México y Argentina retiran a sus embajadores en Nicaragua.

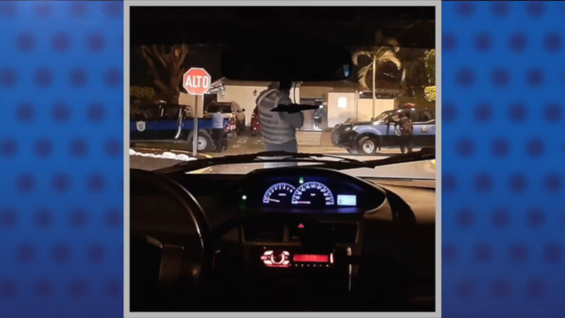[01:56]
La policía informó que Mora fue detenido por supuesta violación de la Ley 1055,